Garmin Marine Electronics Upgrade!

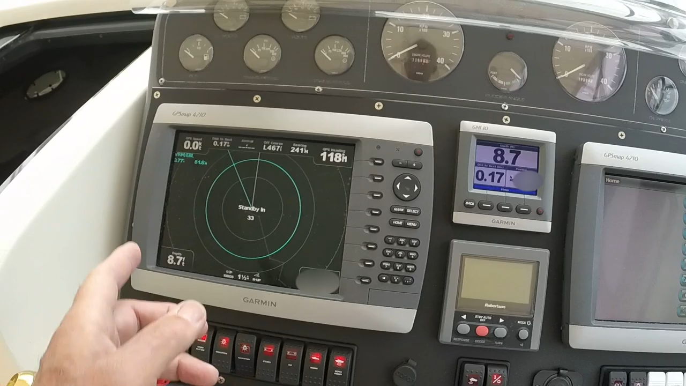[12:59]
We got a radar display. Over here we can do a chart, a navigation chart.
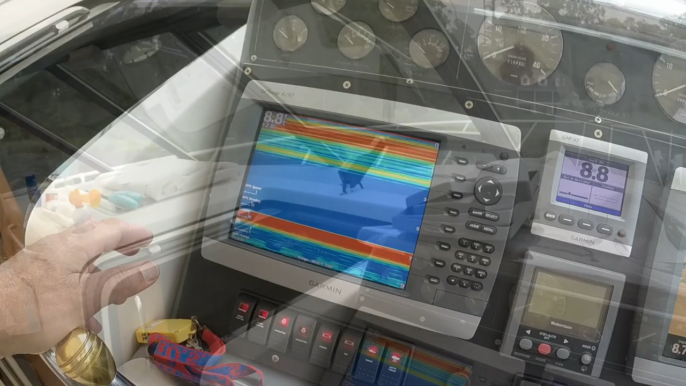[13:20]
They're connected by basically an Ethernet cable, and several of the devices are on what is basically Ethernet network.